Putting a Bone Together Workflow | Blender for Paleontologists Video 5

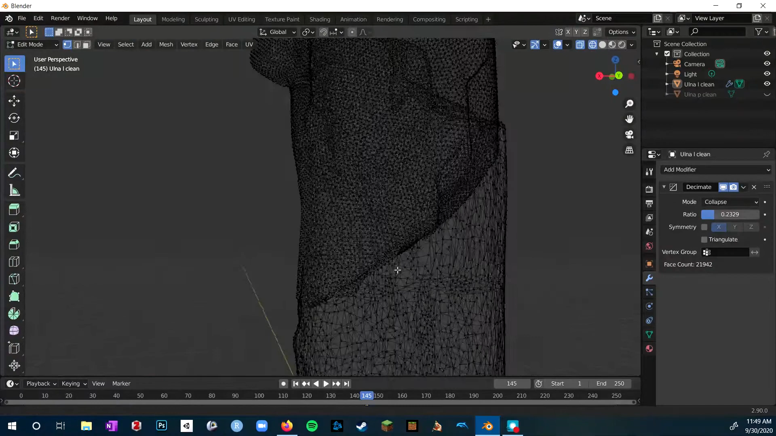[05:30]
So what I'm doing right now is just selecting the edges and then deleting them where the breaks are in the mesh.
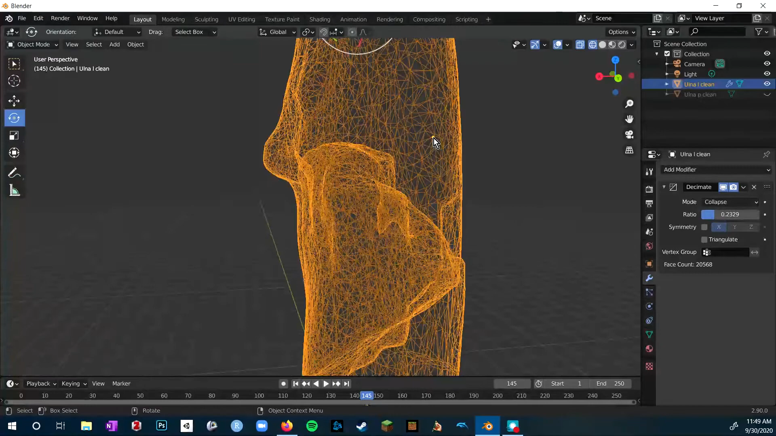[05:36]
You'll notice though, I actually made a mistake joining them together ahead
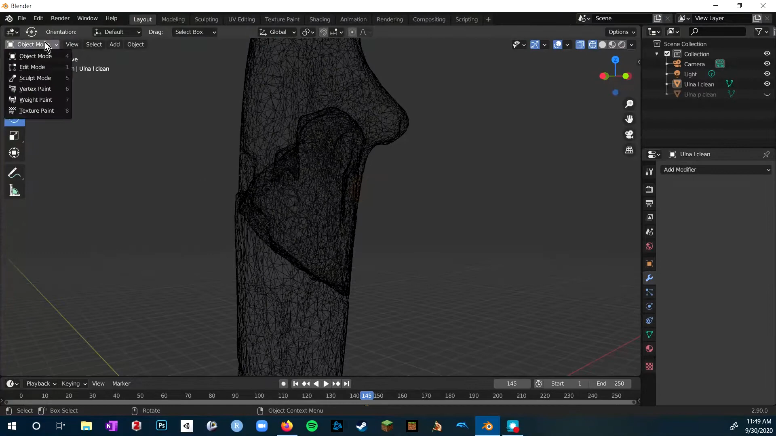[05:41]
of time because I realized that I can't just delete one part of the middle and not the other.
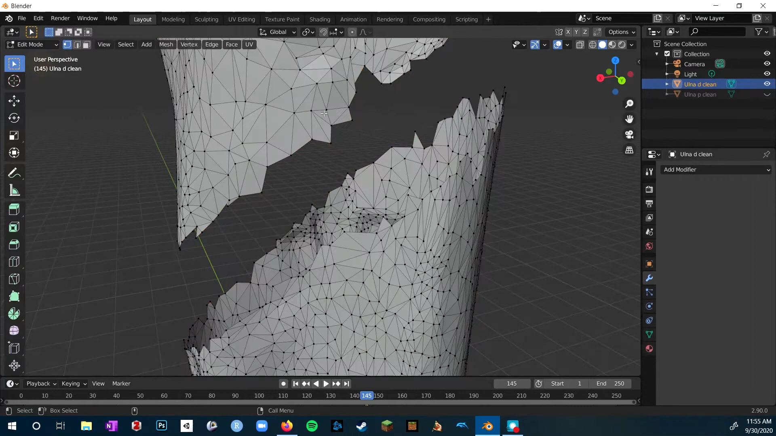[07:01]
And to bridge the gaps here, I'm going to need to specifically be in edge mode. And then I can go to edge and bridge edge loops.